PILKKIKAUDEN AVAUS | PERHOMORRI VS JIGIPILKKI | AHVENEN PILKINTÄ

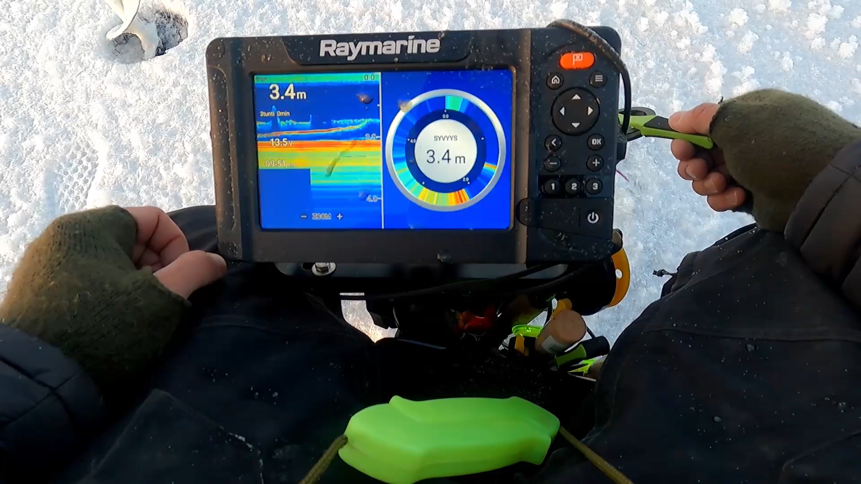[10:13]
On screen: depth 3.4 m
Joku sitä vähän käy niinku kattelemassa jopa. Kato, kato. Nousee, nousee. No, no. Ui, ui, kävi nappaa, mutta ihan kuin olisi nostanut. Olisiko, en tiedä. Totta.
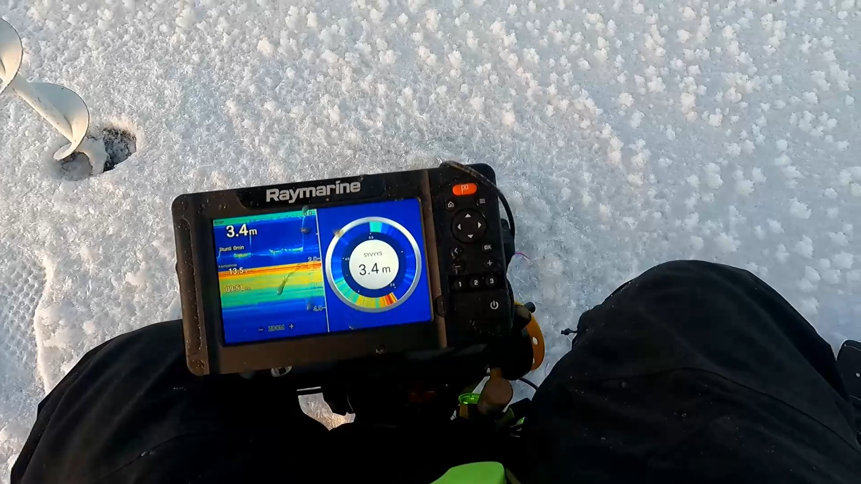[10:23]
On screen: depth 3.4 m
Eikö se ole ahven? Ahven.
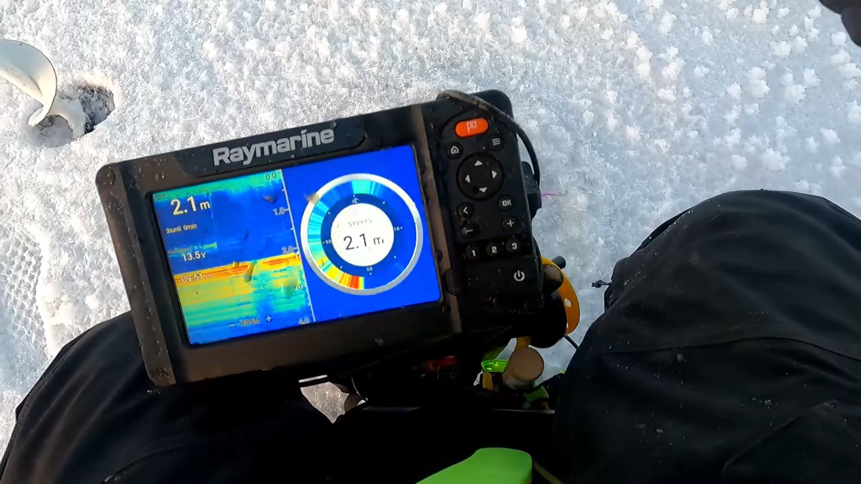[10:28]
On screen: depth 2.1 m
Sekin oli sen verran pieni vielä. Ei lähde meidän pakkiin.
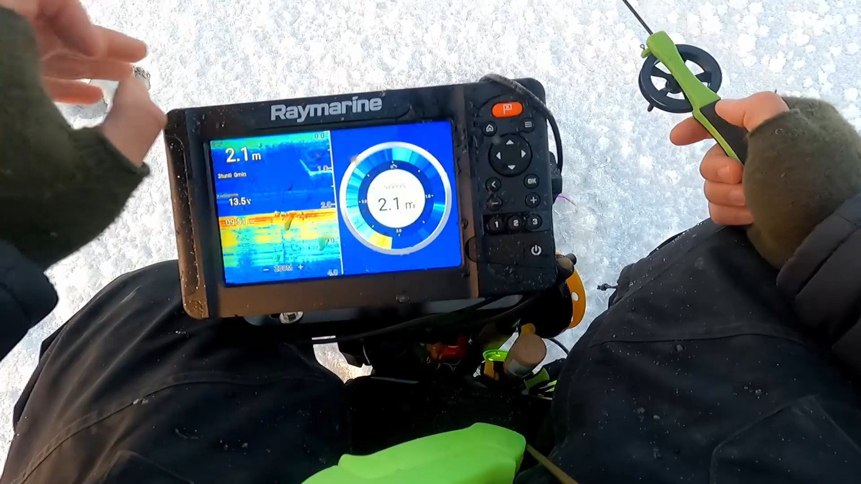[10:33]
On screen: depth 2.1 m
Siinä on nyt jotain tommoista ihan olematonta
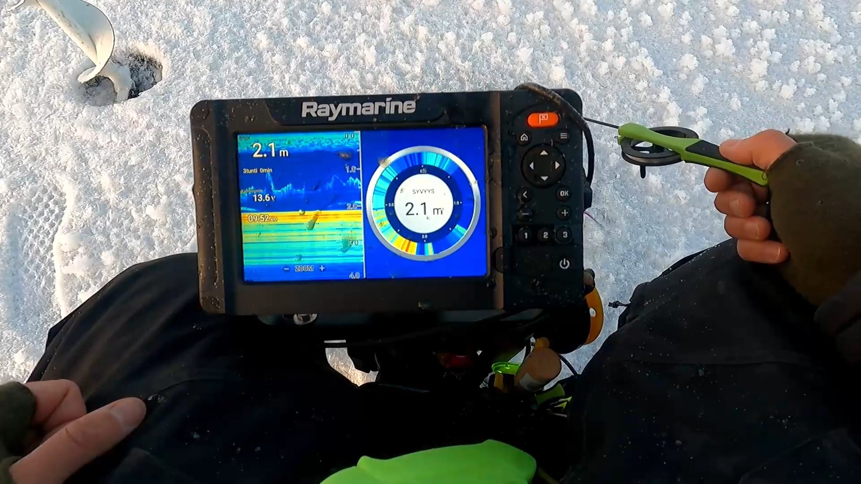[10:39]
On screen: depth 2.1 m
meininkiä välillä, niin tehdään ihan tommonen pieni tutkimusreissu.
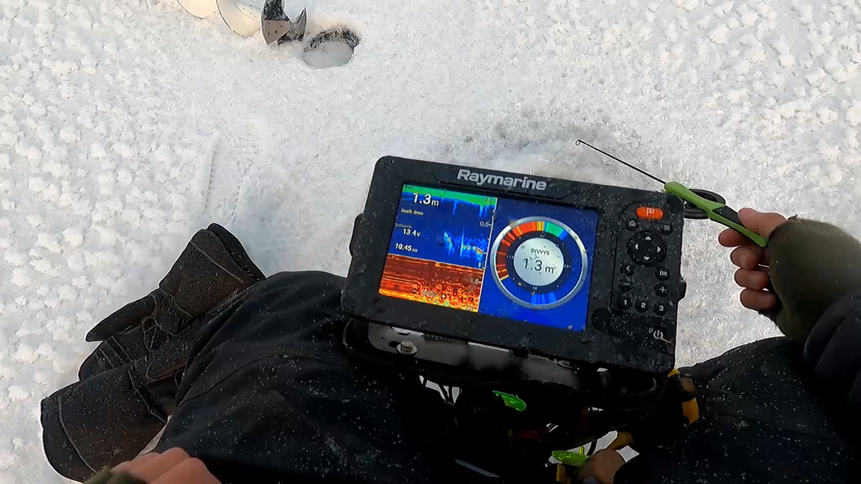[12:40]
On screen: depth 1.3 m
löytyisikö niitä lisää tosta. Jaha, ja nyt meillä näkyy vähän kaloja tossa alla, niin seuraavaksi mä voisin näyttää teille vähän
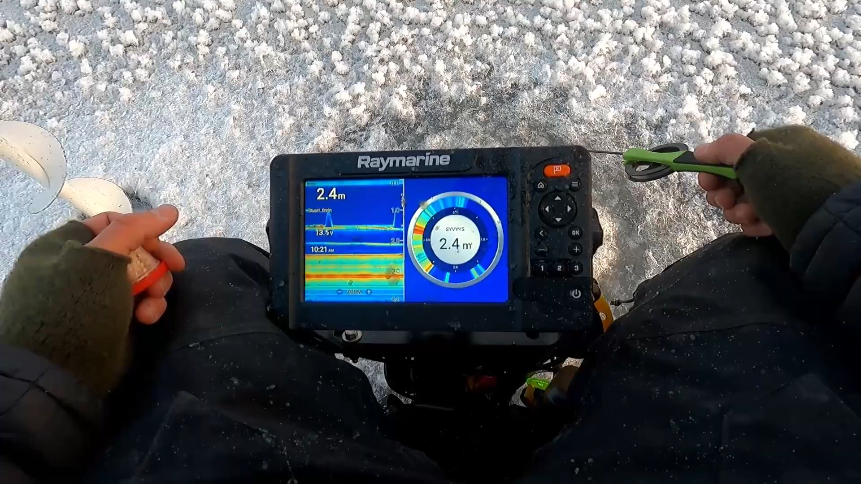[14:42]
On screen: depth 2.4 m
Siellä on nyt taas small fishin perässä paljon tommosia pikkukaloja, mitkä käy vähän härnäämässä.
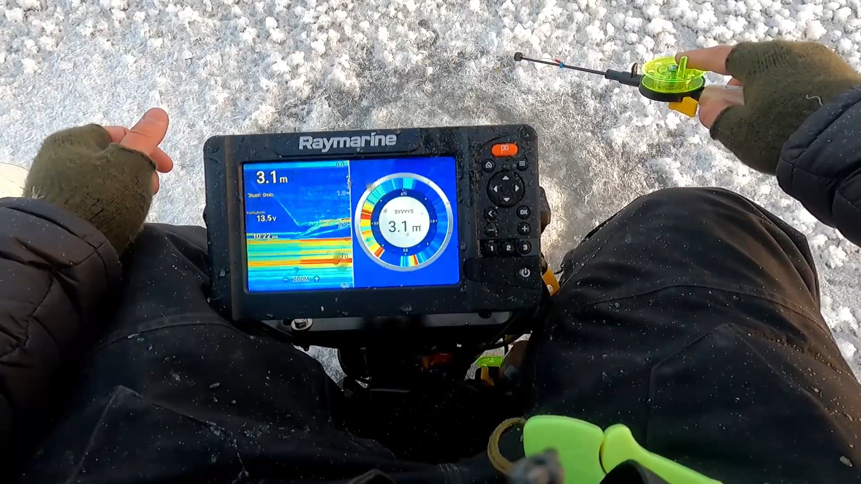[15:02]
On screen: depth 3.1 m
Oi, hitto, se oli heti. Otas tosta vähän kärkeä vähän taaksepäin.
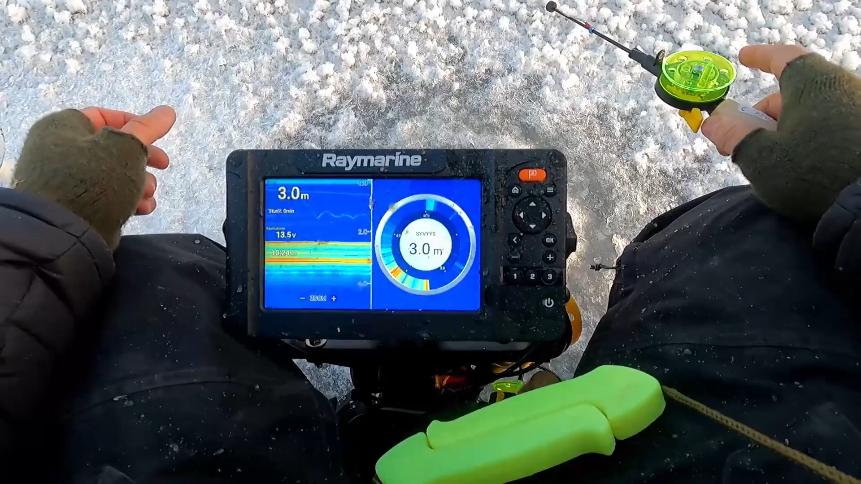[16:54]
On screen: depth 3.0 m
Alkaa olemaan semmonen homma, että aurinko rupeaa pikkuhiljaa laskemaan ja ei me saatu ainuttakaan kalaa täältä syvästä. Eli, en tiedä. Kaikki kalat, mitä nyt oli, niin oli tuolla matalassa. Tällä kertaa tää syvä oli tyhjä.